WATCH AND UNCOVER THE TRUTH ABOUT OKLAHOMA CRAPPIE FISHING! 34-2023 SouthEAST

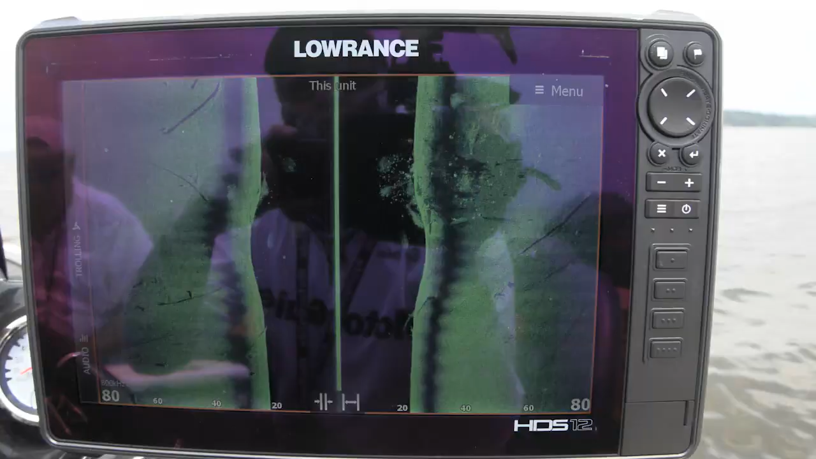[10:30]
when you're either going over it on 2D,
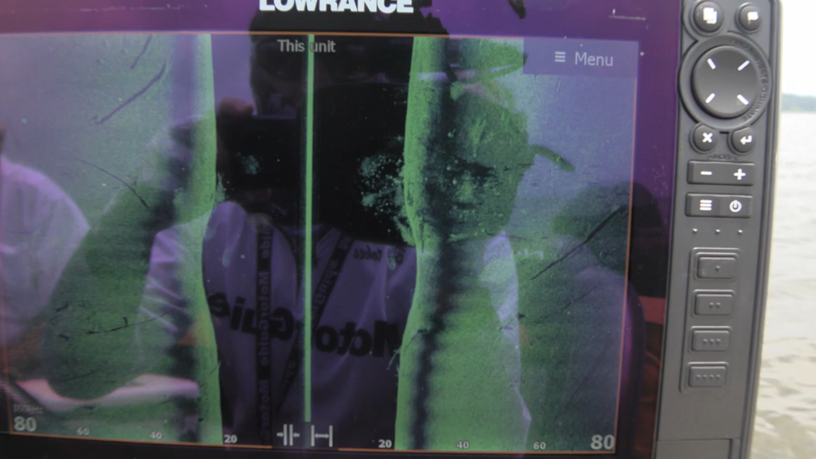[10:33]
your 2D sonar directly on top of the brush pile or locating it using your forward facing technology,
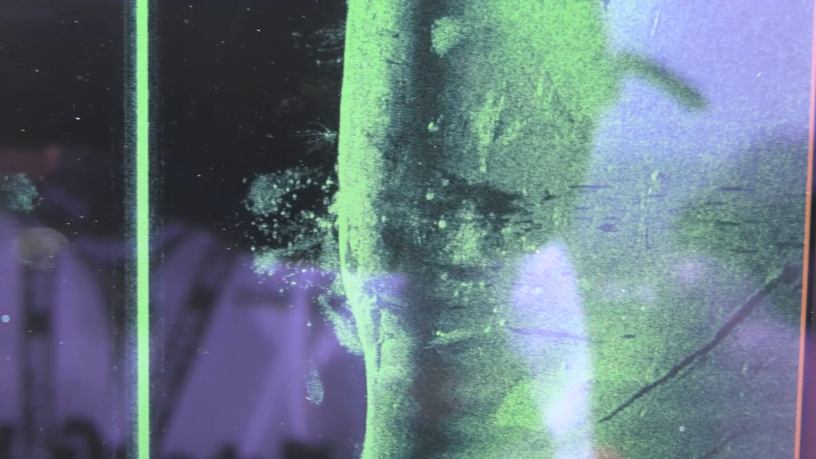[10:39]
I don't want to be able to see clear
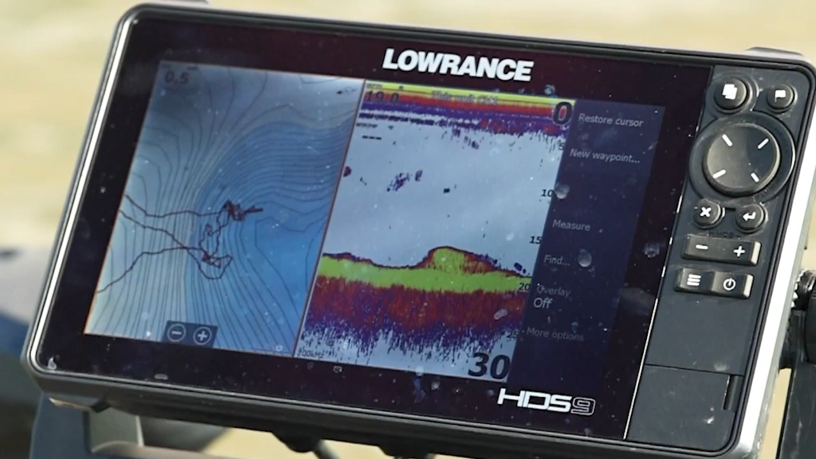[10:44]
branches in the entire brush pile. The ones that are really loaded with those crappie close to transition areas where those fish are going to be
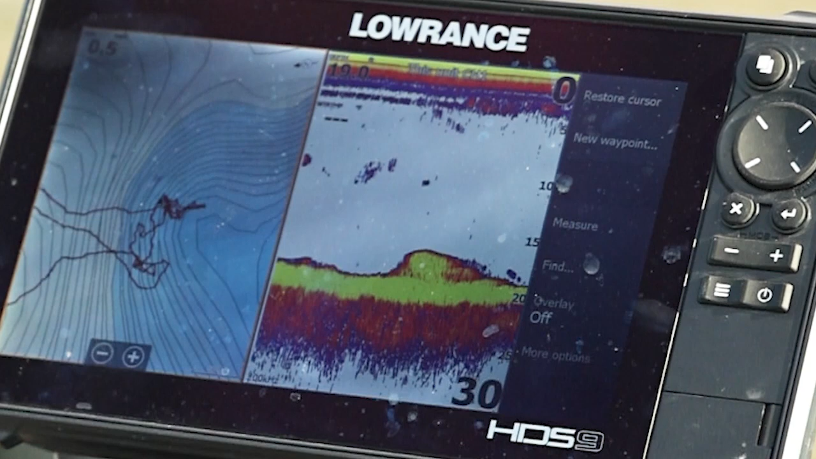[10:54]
transitioning during that fall to winter transition are going to just have gangbusters of fish on them.
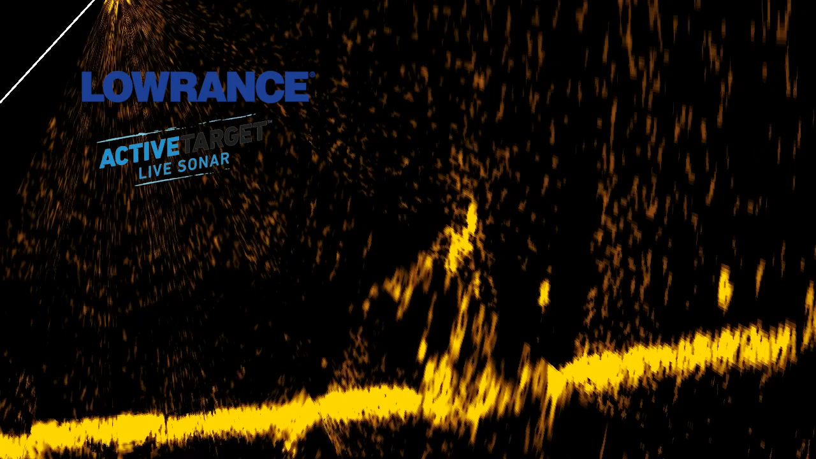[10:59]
And I'm going to actually use my lure to kind of disrupt their environment to catch a fish,
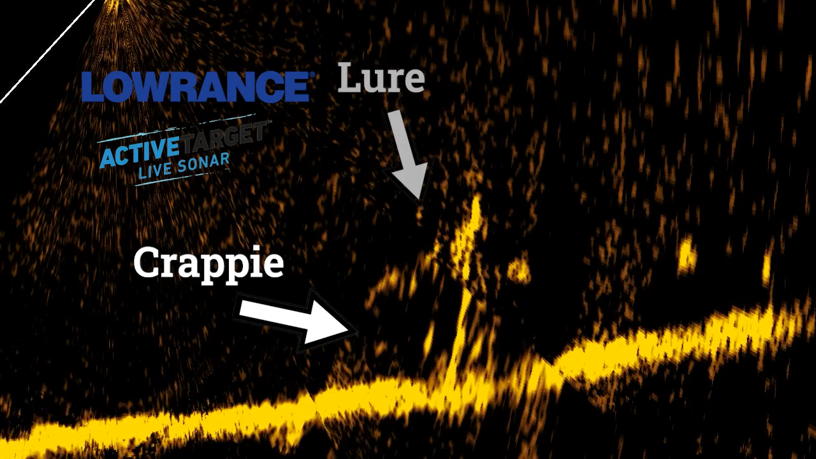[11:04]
to see how they react. And the good brush piles will kind of look like one big glob of activity with actually not a lot moving.
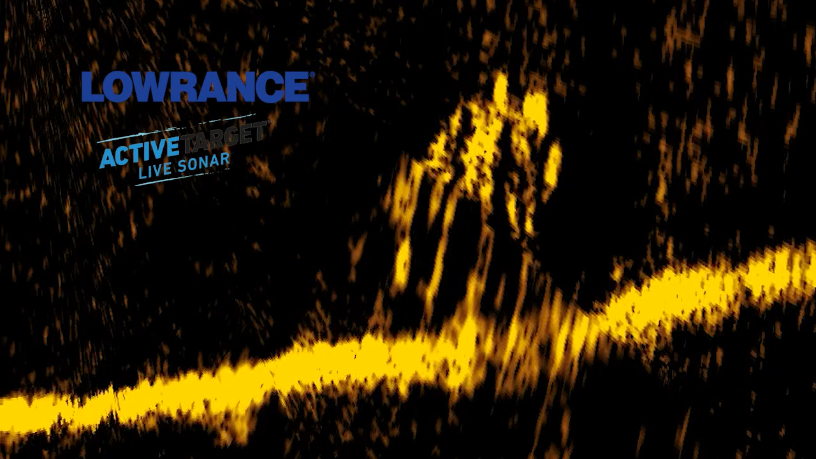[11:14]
But then when you drop your jig just above the brush pile or into the brush pile and you get one fish to react,
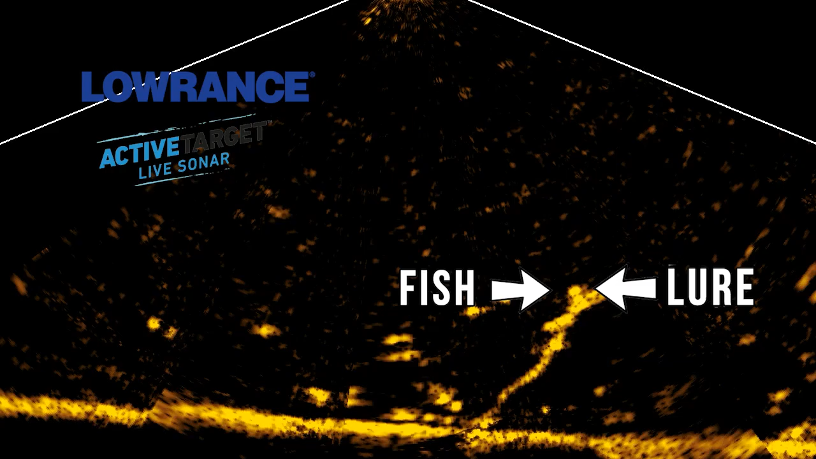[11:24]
that's when you see the pile kind of start to separate and the individual fish start to show up. So it's a unique time of the year.